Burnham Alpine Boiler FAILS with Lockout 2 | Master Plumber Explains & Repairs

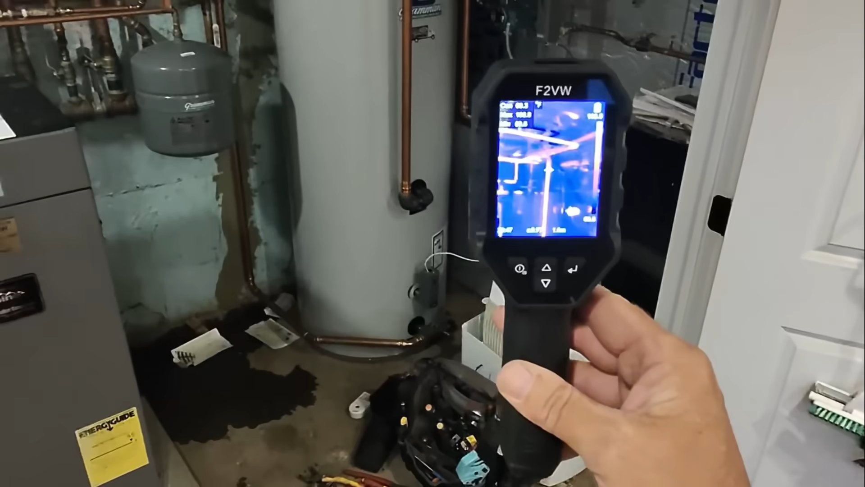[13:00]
supply return everything's heating up 130 degrees running at 100 percent